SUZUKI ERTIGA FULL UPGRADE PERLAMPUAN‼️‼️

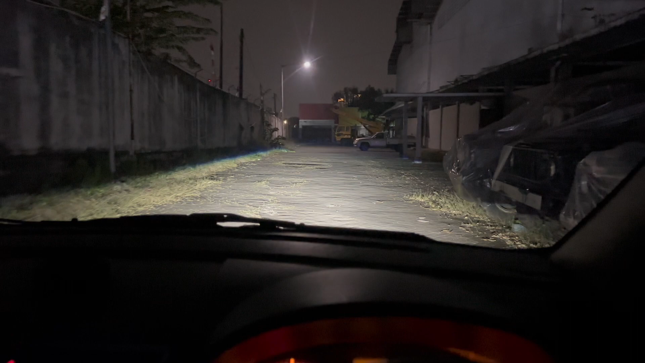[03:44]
untuk fog lamp aja. Lampu besar nih, kaca filmnya sekitar 60% ini, soalnya karena ini gelap banget,
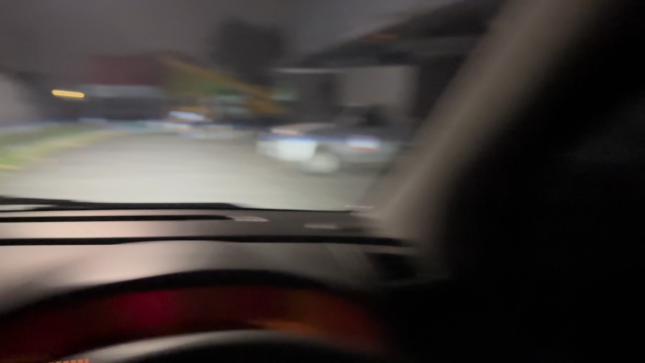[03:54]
mungkin depannya 60 atau 40, sekitar 40% atau 60% ini headlampnya, headlamp lagi apa, kaca filmnya.
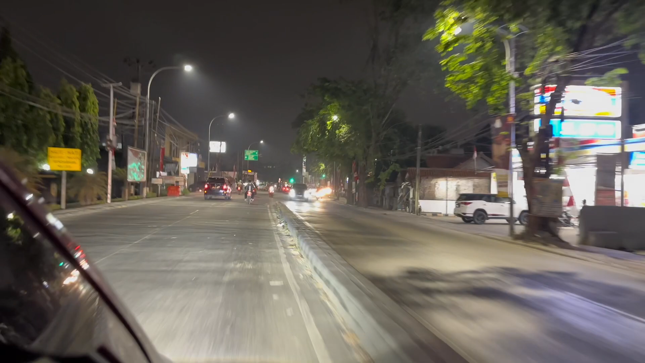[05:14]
Mantap banget ya teman-teman, fog lampnya laser dan headlampnya laser juga nih. Jadi untuk kayak beamnya cakep banget.